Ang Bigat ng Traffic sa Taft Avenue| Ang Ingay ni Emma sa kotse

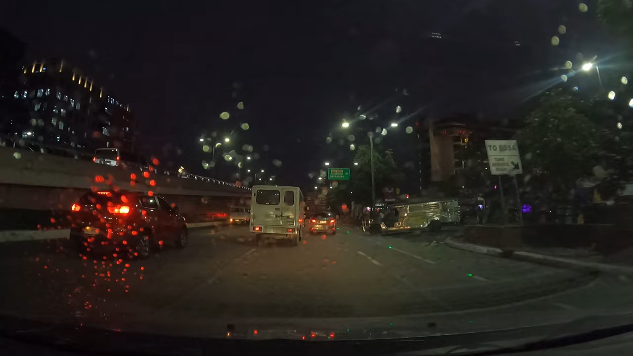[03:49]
So dito na nga ako dumaan sa my heritage kasi pag ganitong oras medyo mabigat ang traffic sa skyway pababa ng Magallanes.
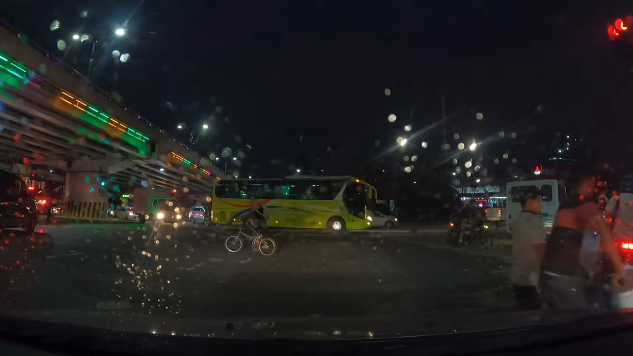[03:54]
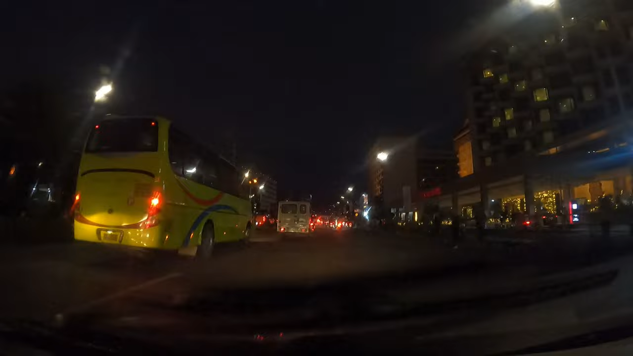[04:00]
Umaambo na din at ang dami pang pasahero na nag-aantay ng masasakyan pa uwi.
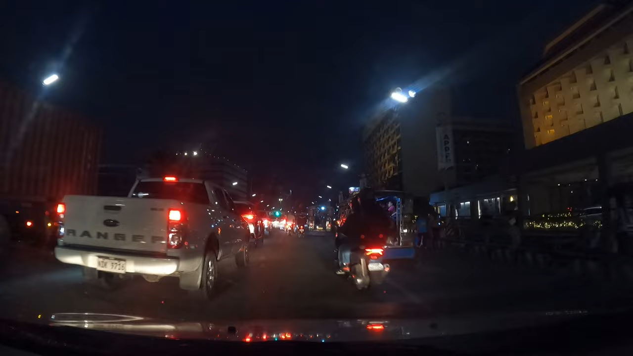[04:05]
Siguro kung wala si Blue, malamang isa kami o isa si Pampi sa mga nandyan.
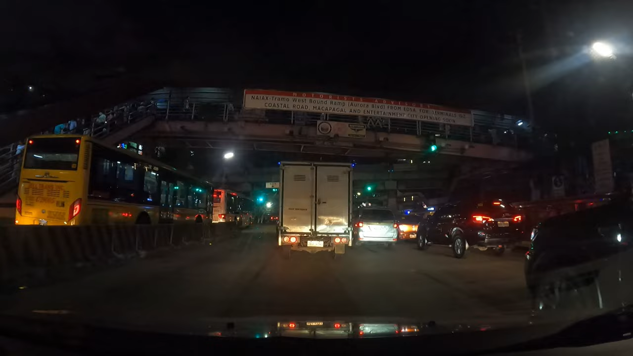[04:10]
Dito na kami sa ano sa my Taft Avenue. Medyo masikip ang daan dito, lalo na paglalabas ng mga bus papuntang EDSA. Kaya dapat ingat din. Ayan, finally, nasa Magallanes na kami.
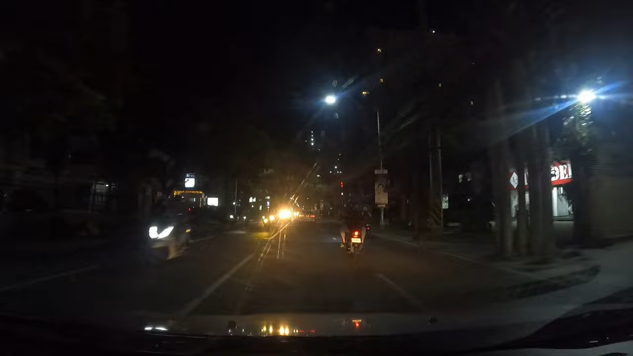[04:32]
Tanaw na namin ng building ng Alpha Lens sa may unahan.
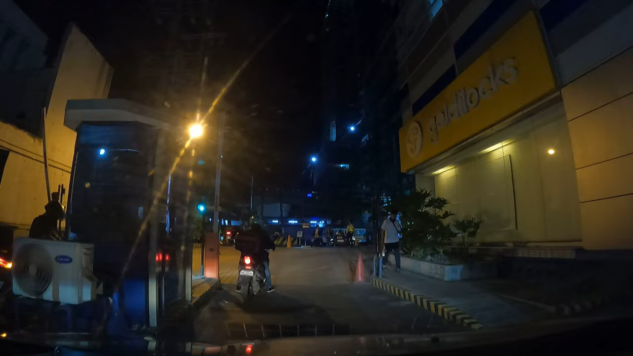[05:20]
Alright, pauwi na tayo at bayad muna ng parking fee and this time mag-skyway na tayo going back to Cavite.